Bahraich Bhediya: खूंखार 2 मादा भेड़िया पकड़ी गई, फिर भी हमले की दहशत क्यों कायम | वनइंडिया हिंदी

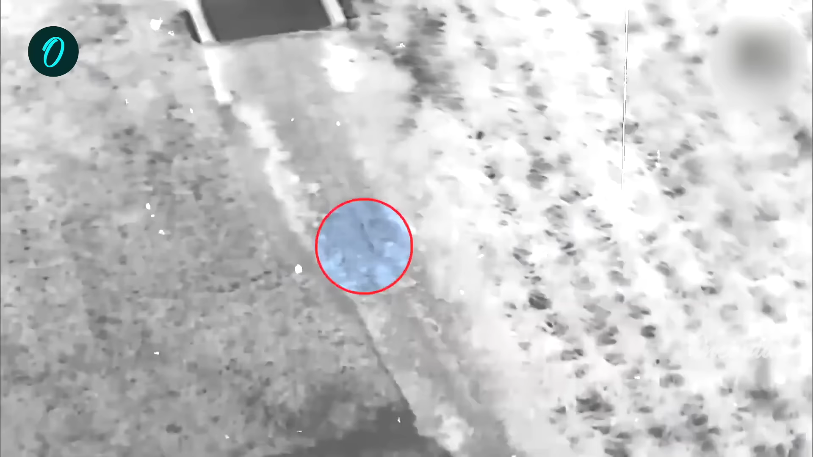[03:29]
एक भीडिया उस वक्त चकमा देकर भग गया था लेकिन बाद में इसे भी पकड़ लिया गया।